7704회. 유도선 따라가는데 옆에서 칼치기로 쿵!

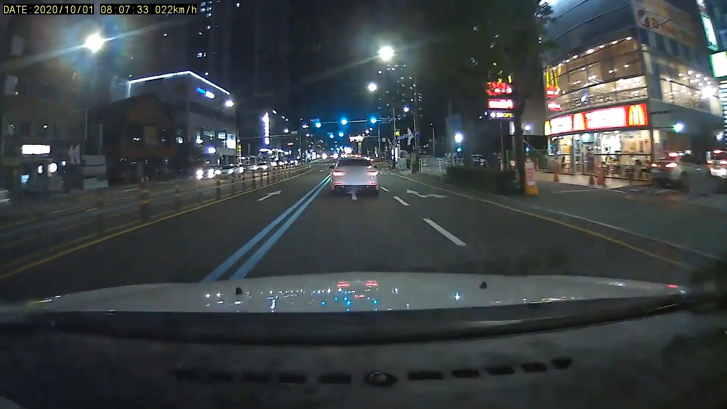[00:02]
천천히 잘 갑니다. 잘 가는데요. 어이쿠! 이런! 나는 이렇게 유도선대로 가는 거예요. 그런데 이 차가 똑바로 오다가 때립니다. 딱 정상이에요. 여기서요. 설레고 있죠~~ 여기서 나는 유도선대로 갔어요. 상대는 그냥 똑바로 왔어요.